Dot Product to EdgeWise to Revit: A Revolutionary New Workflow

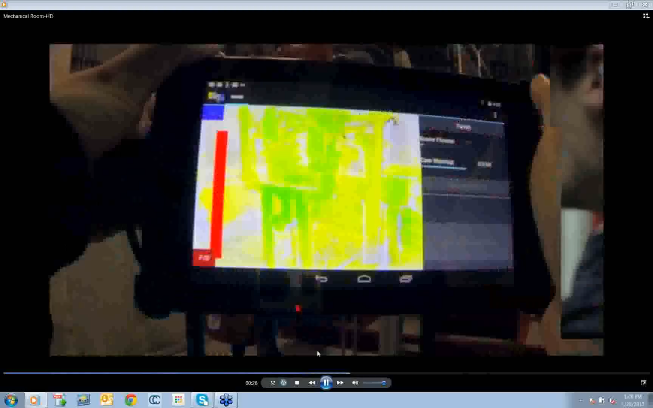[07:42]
We see yellow and green, which tells us that we are getting good data collection.
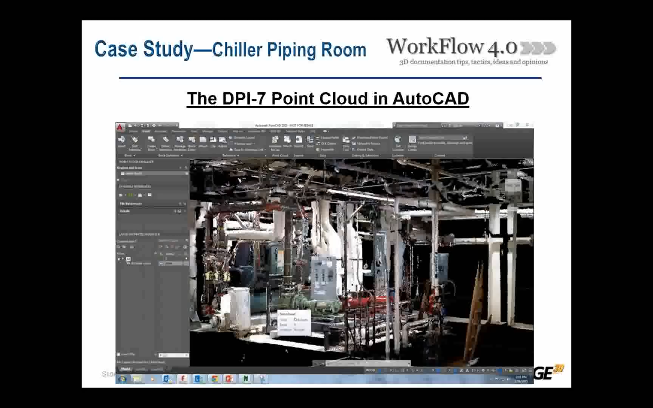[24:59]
You are able to pull these point clouds in if you're using AutoCAD 2015. You can see actually right up there on the toolbar in the center, they actually have tools that are made to facilitate the point clouds. And so here is the same point cloud with the pipes resolved and brought in.
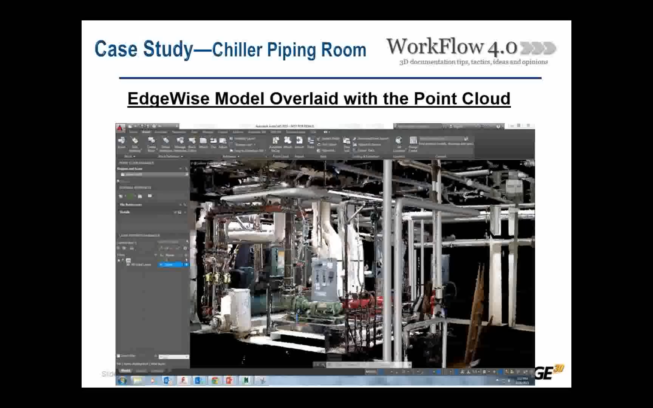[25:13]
Those are the Edgewise pipes that came in right where they were supposed to once I ran them through the cleaning process.
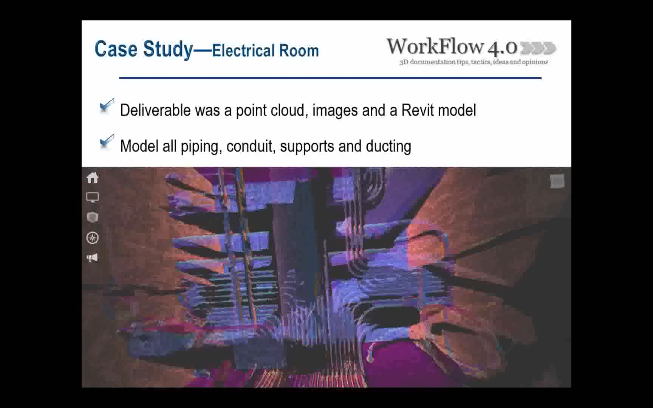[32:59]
So what we were doing was modeling all the piping, the conduit, the supports, duct. Getting everything that they needed to route their large conduit banks from one location to the other.
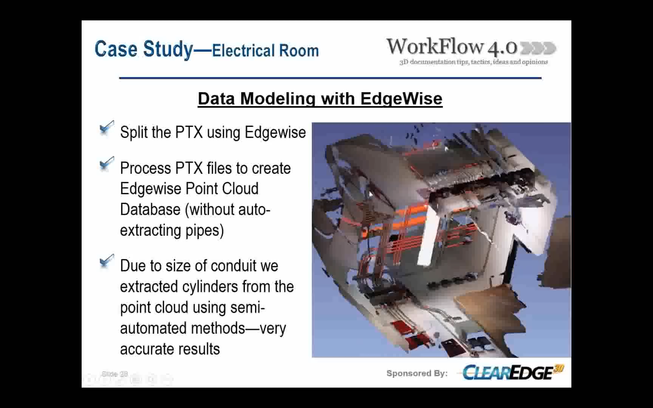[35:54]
and then connect everything using the typical really user-friendly methods of cleaning up and connecting and applying standards and getting kind of what you see here. This is just one particular room in the scan. So from there, again, like I said, we cleaned up, we connected,